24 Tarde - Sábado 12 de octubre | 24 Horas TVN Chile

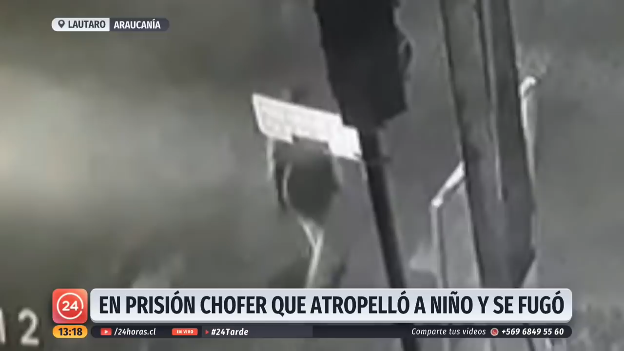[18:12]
benjamín aracena cruzó con luz verde pero el camión no detuvo su marcha murió en forma instantánea en esta calle del sector huacolda testigos afirman que avisaron al conductor que le gritaron pero este se fugó
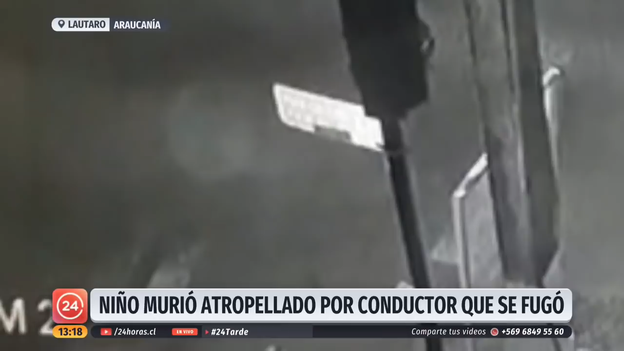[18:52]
camión que pensó en lo que dice su declaración que era la solera mira
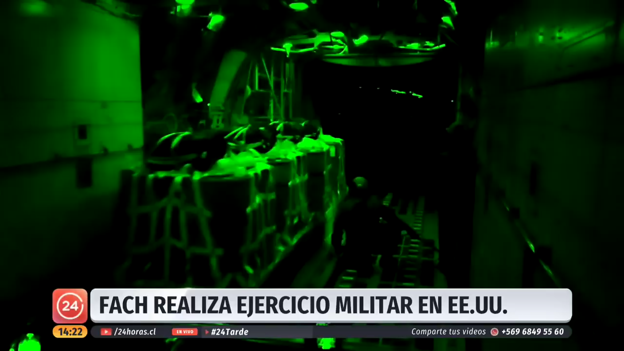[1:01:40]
claro es el momento de experimentar la visión con los MVG
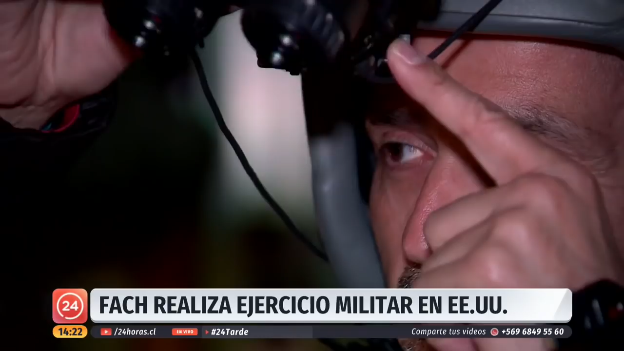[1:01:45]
o Night Beach on Goggles estos visores son principalmente unos aumentadores de visión por lo
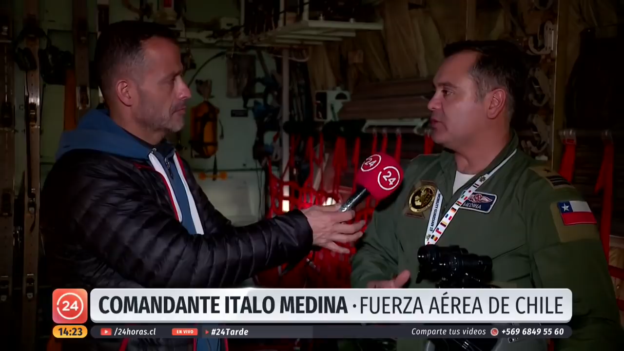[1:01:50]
tanto nos permiten a nosotros tener la capacidad de operar durante todas las 24 horas especialmente durante la noche por lo cual nosotros podemos no necesitar elementos
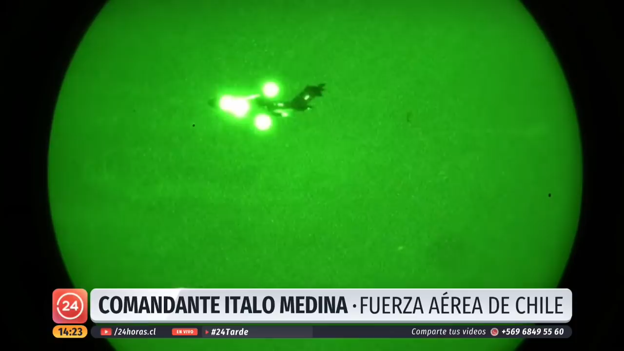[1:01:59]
externos de iluminación bueno y ahora vamos a ver en la práctica como es volar con este visor nocturro este MVG